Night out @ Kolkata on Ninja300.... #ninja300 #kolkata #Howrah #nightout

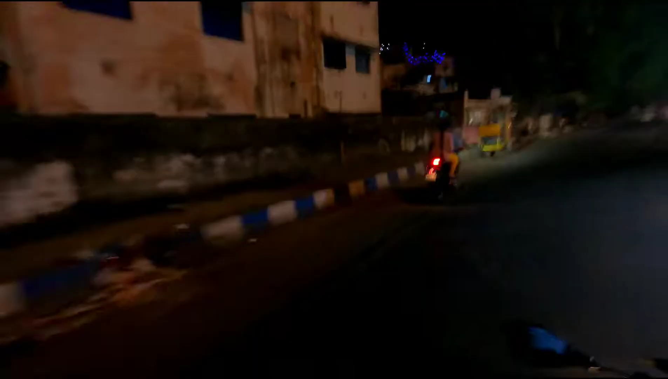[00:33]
तो अभी मैं अपने दोस्त के घर हावरा में
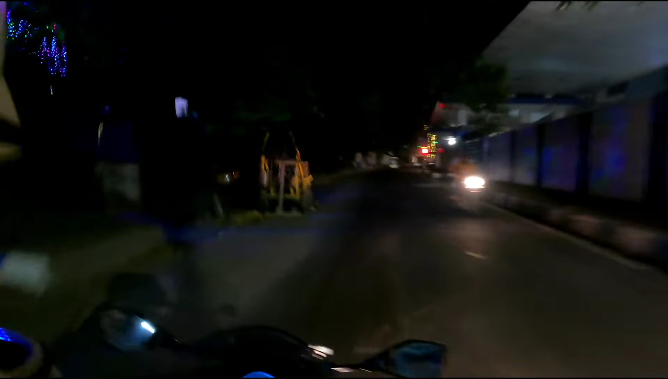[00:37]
हूँ और यह सामने आप देख रहे हैं नवान्नो है हमारे स्रीमती मामताव एनरजी का ओफिस
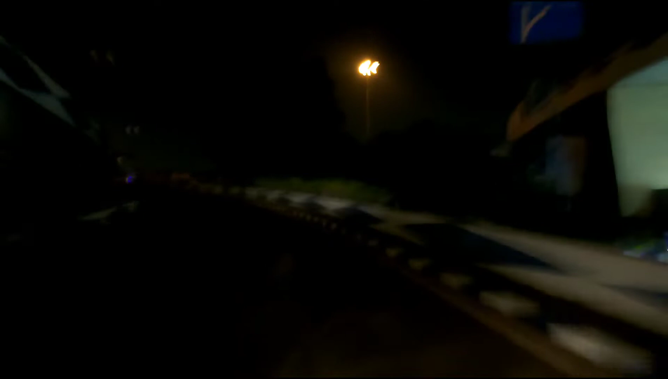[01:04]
रात का पता नहीं वीडियो कैसा आएगा नहीं आएगा तो अभी हम निकले हैं कि
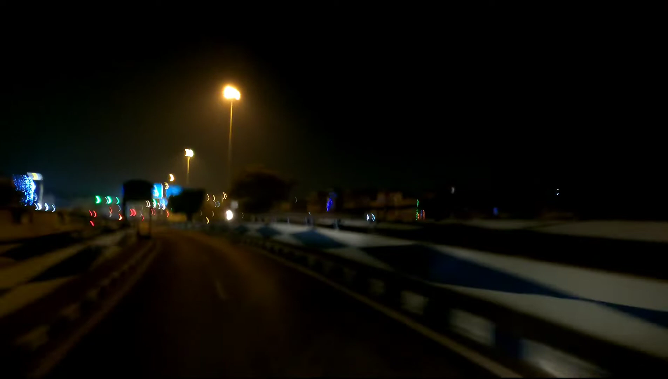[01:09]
देखते हैं जितना मतलग को वीडियो क्वालिटी तो उतना साइद ही अच्छा आएगा
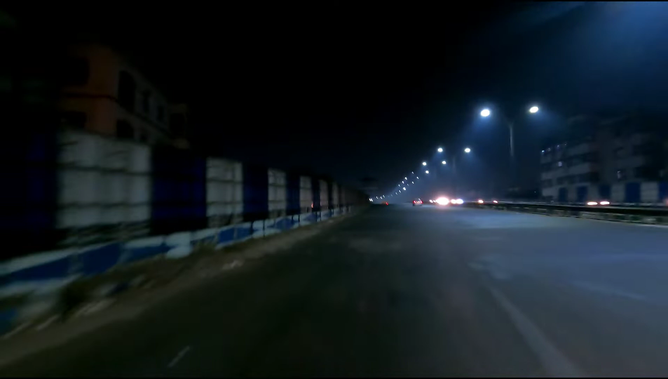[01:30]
एंट्री करने वाले हैं इस तूल में पहले ना लाइट जलता था अभी यह पता नहीं कोवीट के चक्कर में शायद नोने बंद करकर रखा है यह बिद्धासागर से तू और यह बना हुआ है पूरा गंगा नदी के उपर यह गंगा नदी और वह जाब देख रहे हैं वह वह बला इडन गार्डन है
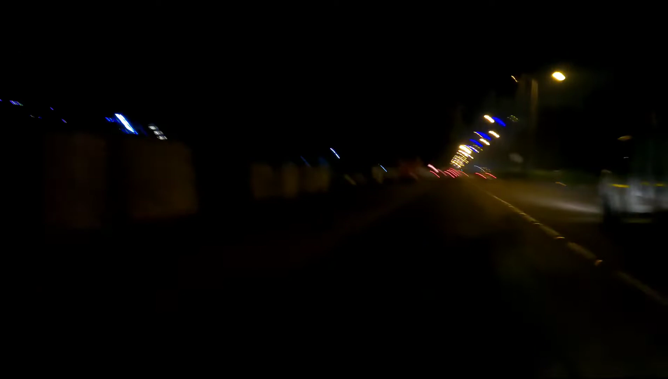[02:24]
काफी सारा ब्रैंड यहां पर आब है तो चल्ते देख़ते जो भी भी बिलेगा सामने उससे उसमें जाएंगे खाने के लिए यह आप देखिए यह यह विक्क्तूरिय मेमोरियल
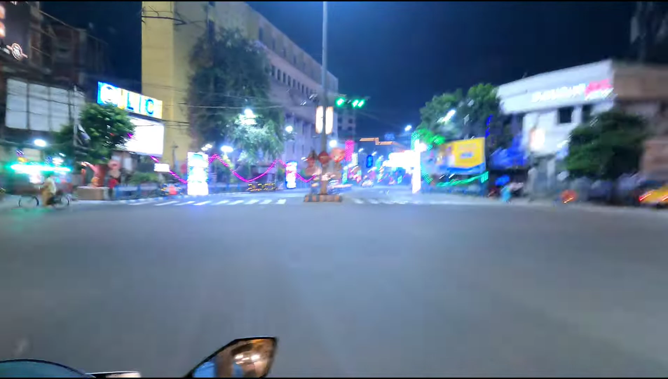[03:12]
काली फूजा और दिवाली का लाइटिंग देख इतना फूसूरम लग रहा है